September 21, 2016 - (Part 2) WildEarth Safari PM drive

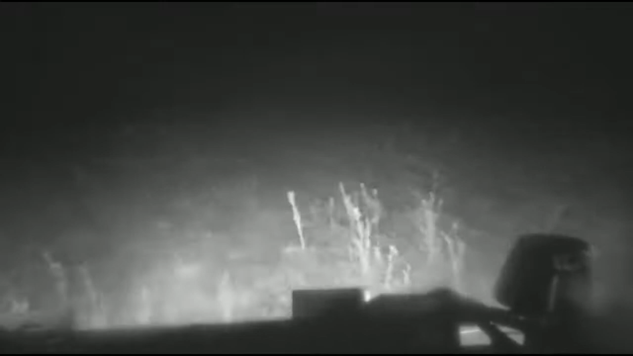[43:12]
Lions. They've killed. Have they killed something?
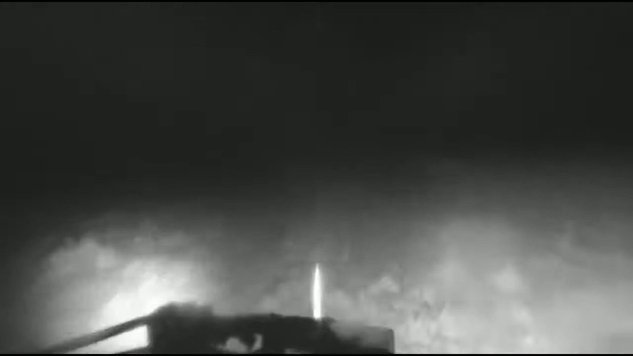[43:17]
They've killed. They've killed.
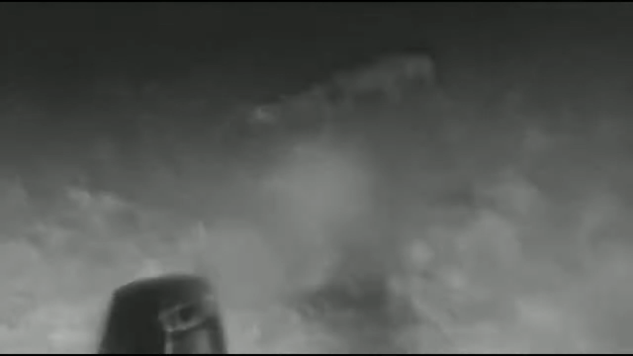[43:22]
A little zebra.
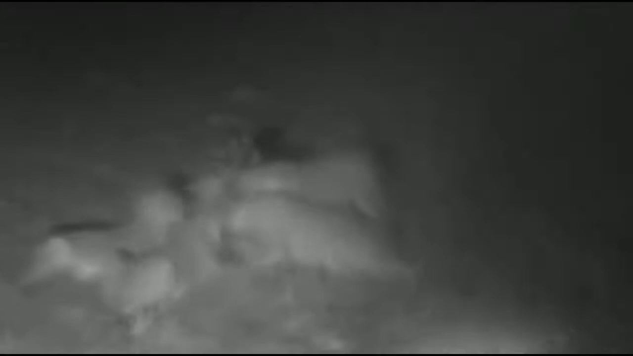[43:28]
My goodness, look at that, everybody. That's why we came here.
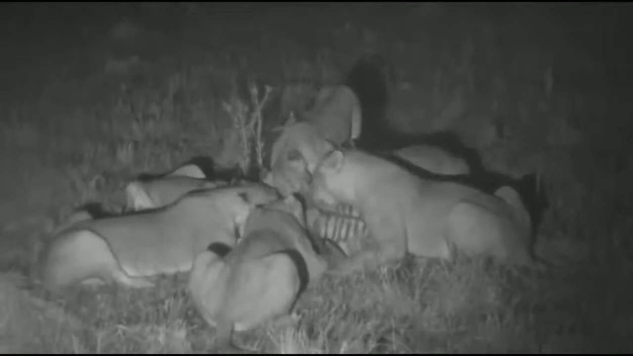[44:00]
That's Jandre just cleaning the lens so that the picture is better. Looks like a young zebra, and I think they killed one yesterday as well. These hungry lions are going to be very satisfied tonight. Now, let's see if the hyenas come in. I can hear them calling behind. Ooh, ooh, yes, they're going to come in here. Here we go, they're massing now. These lions will wolf down some food. They don't know how big this clan is.
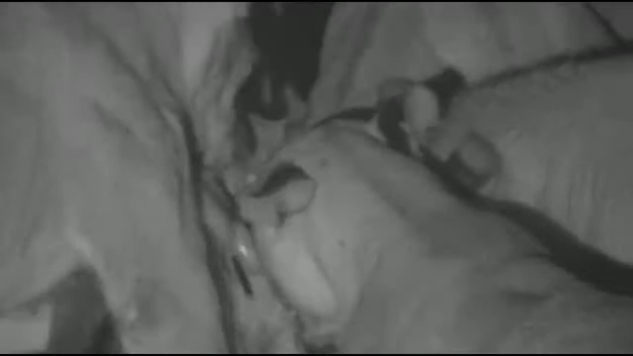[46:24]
Listen to them getting more and more angry as they try and eat as much of the zebra before they have to leave it. I wonder if this is why they didn't leave a piece of the zebra that they ate yesterday. Maybe the hyenas chased them off. Can you hear them, everyone? Ooh. Ooh. I'm having to do it for you because I think the ambient microphone is off. This is too special. The Kichwa Tembo pride has killed a young zebra.
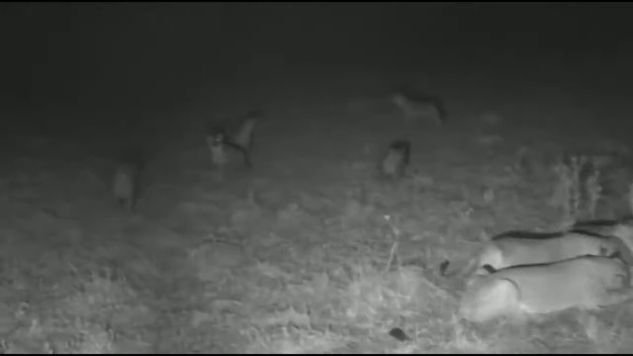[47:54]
1, 2, 3, 4, 5, 6, 7, 8, 9. And I wonder if they're not taking the risk because, of course, there's so much food around here. They can't resist trying to get one over on their old arch enemy. There. Look at the claws underneath.
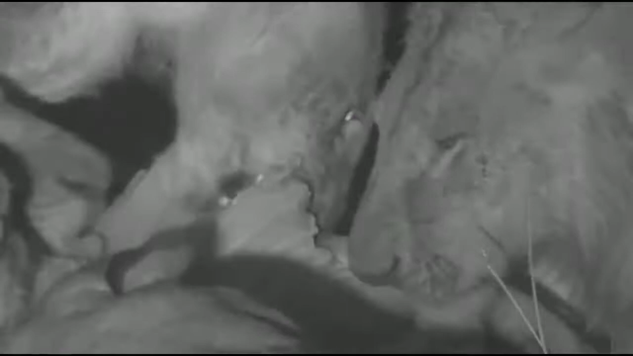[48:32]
normally fighting with their kith and kin at a kill like this. If you are a sensitive viewer, I'm sorry about this, but this is the raw wonder of Africa that we're watching here.
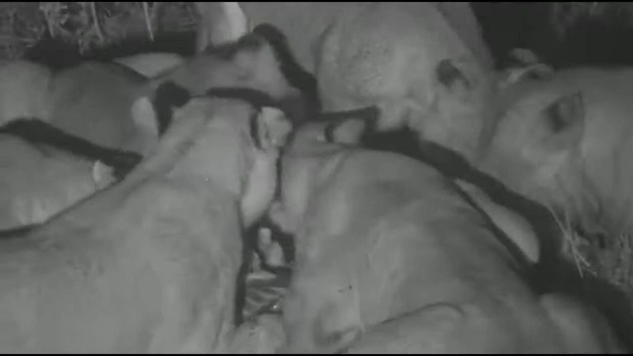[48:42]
This is how it happens in the wild. That zebra feels nothing, probably felt nothing, didn't know what hit it. And the lions need to feed. They were hungry. They've been hungry. Look at all the hyenas. Listen to them calling each other. There's something holding them back. None of the light that you can see there is anything other than infrared. That's why they keep disappearing from your field of view.
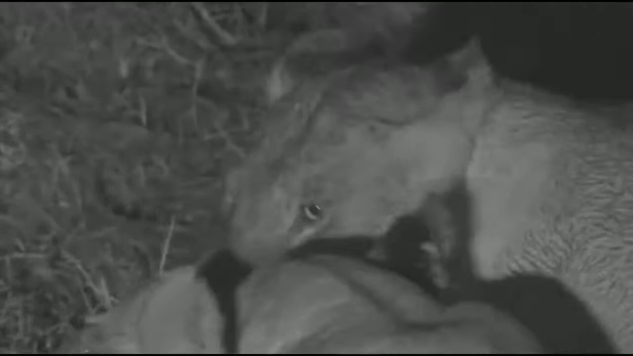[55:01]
Gee whiz, I can't believe this has happened. Our second night here. We've got another three after this, everybody. We'll keep following this pride, especially if they keep knocking off tiny little zebra like this. They're going to be hungry every night. And if you are a sensitive viewer, I do apologize if this has made you slightly upset. It always makes me slightly upset, not so much when I see them feeding, but when I see the moment that the light leaves an animal's eyes, it's a difficult one.
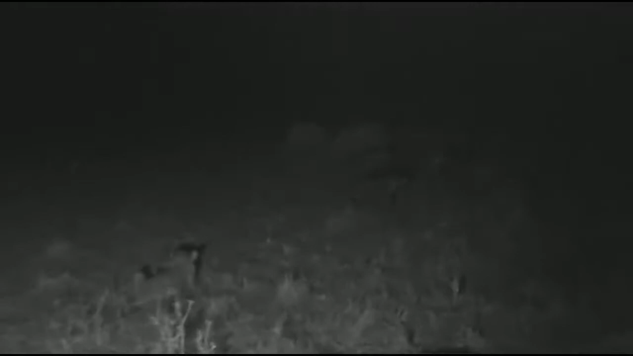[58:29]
And also, just in the background there, you can see the sort of the social structure of the hyena being reaffirmed, the hierarchy. One or two of them running away from one of the others. That's because they've become distracted. They've obviously decided they're not going to close this attack just yet.
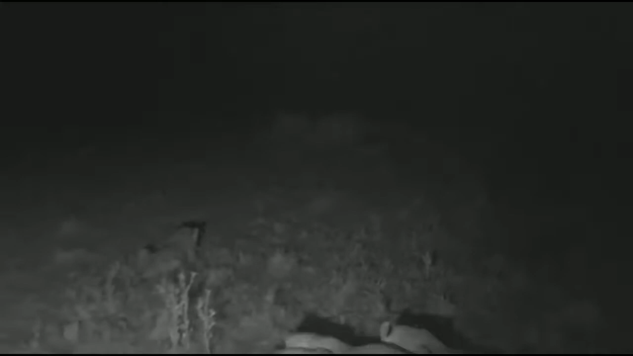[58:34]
Perhaps there's not a dominant there. Perhaps these are all youngsters. And so rather like sort of schoolboys on the side of a cricket field or rugby field or soccer field before they actually get on with the game. I guess to reaffirming their social bonds. Now the lion has finished eating. And he's just cleaning his feet. There'll be a lot of moisture he's getting off that, of course, from the rain.
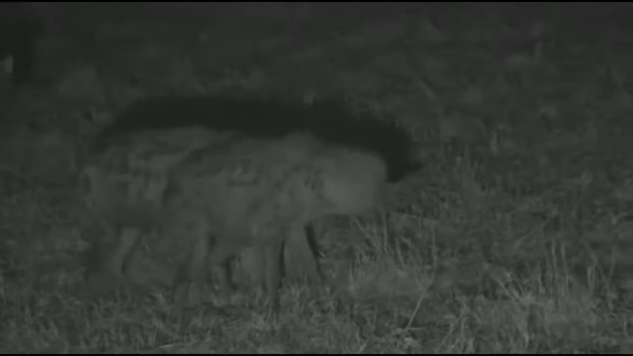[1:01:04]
Just got a bit of a fright there. Friend walked into the bottom, thought maybe it might be a lion. The rain is lessening slightly, just enough to irritate Jean-André by dripping onto his ears. Look, look, look, look. Now, Ellen, you're in Arkansas, and you're a long-time viewer, I know, and you say, is there a difference in the way that they hunt here compared with how they hunt at Juma,
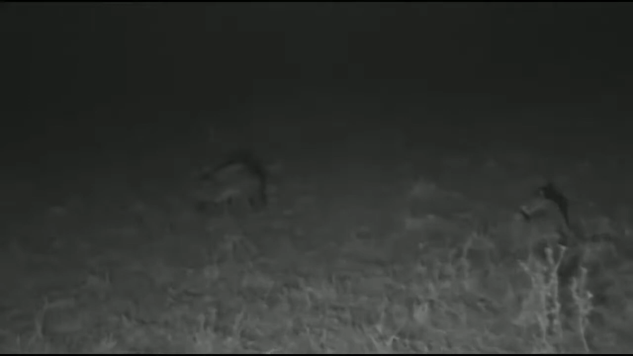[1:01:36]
based on the terrain? Interestingly, I'm not sure it's only the terrain. I think it's the density of prey. Obviously, at Juma, we know that there's a lot more wood, which means that they tend to use that wood, those woody, the bushes and things, to hide. Here, there was none of that. There wasn't an attempt to hide at all. It was largely, purely, the cover of darkness that they used to hunt. And I think you'll probably find out here, Ellen, I'm going to suggest that they kill fewer big prey like buffalo and adult zebra, because they're able to run away.
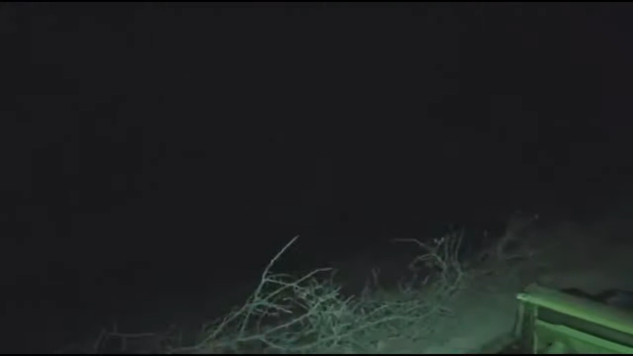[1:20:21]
It's very dark. I don't think you can actually see too. Oh, you can just see the dam. It's a little bit far away for the infrared lights to sort of see. But nothing happening at the dam tonight. So while you listen away to these wonderful frogs, it was once again a wonderful evening, and I'll see you all tomorrow for another safari marathon.
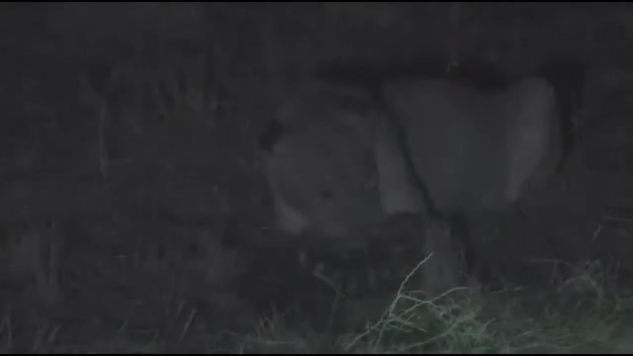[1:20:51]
Well, everyone, there's a great deal of action going on here still. Well, it's starting to quieten down, but the hyenas are getting a little impatient with each other. That lion is eating the head of the unfortunate zebra, which gives it slightly more animation than it actually has. And the hyenas are thinking about coming in to have a go.
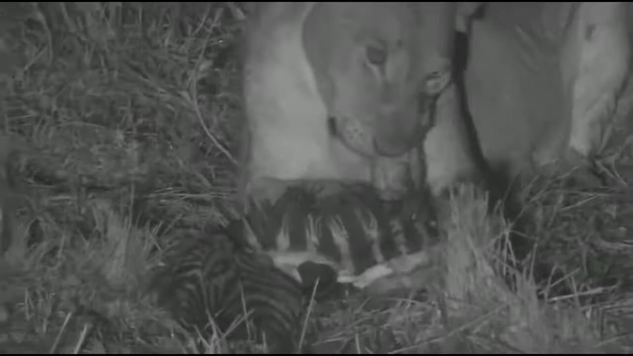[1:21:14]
The rest of the lions to the right-hand side of your picture, they're all satiated to a certain extent. There they all are.
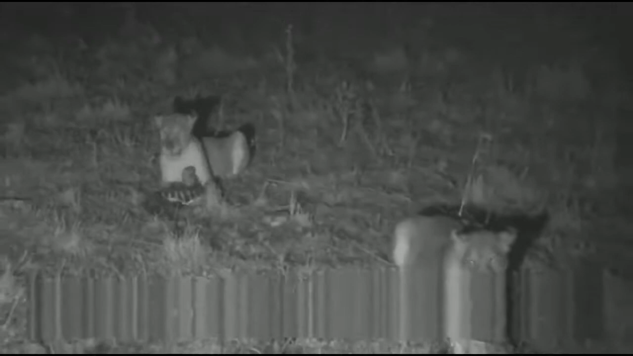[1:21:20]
Well, there's one of them. In fact, the rest are off to the left. They all seem to be pretty sort of done with their meal, and the hyenas getting impatient with each other, doing a bit of social bonding, having a bit of playing around the place. And, well, I think they've had a great and entertaining evening, rather like we have.
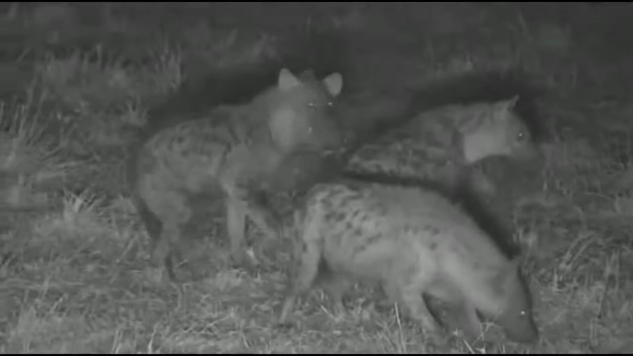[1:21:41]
They're still nervous, though, and they have to be, because, like I say, they're less than half the mass of these lions. And the lions, John, if you can just go to the right there, there's a lion looking rather satisfied there. There she is, left-hand side, the leftmost lion. Having a bit of a clean, there he is, and he was just lying on his back thinking, how pleasant it is to eat zebra of a Wednesday afternoon. Is it Wednesday? No idea what day it is.